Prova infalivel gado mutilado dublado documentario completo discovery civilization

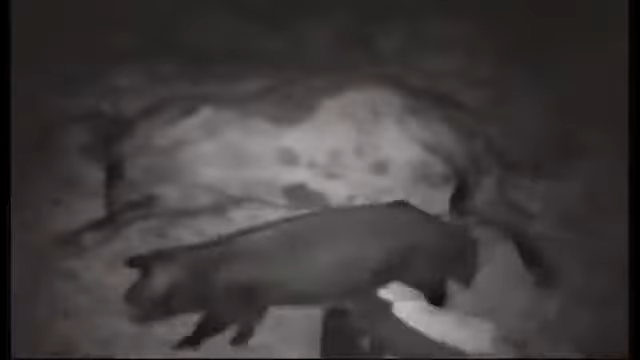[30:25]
Aí, na quinta à noite, a comilança pesada começa.
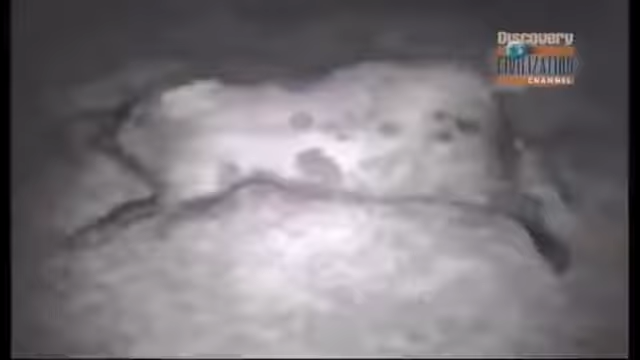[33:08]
Com certeza está puxando o tecido mole da região anal e genital. Veja como ele tira aquela carne com agressividade.
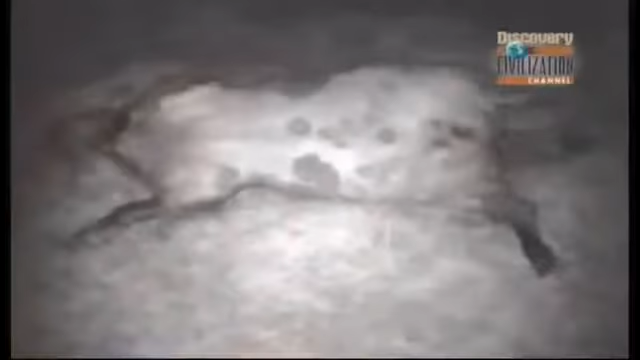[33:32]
nós estamos vendo aqui que esse porco está efetivamente nas ancas, removendo aqueles órgãos internos ou vísceras.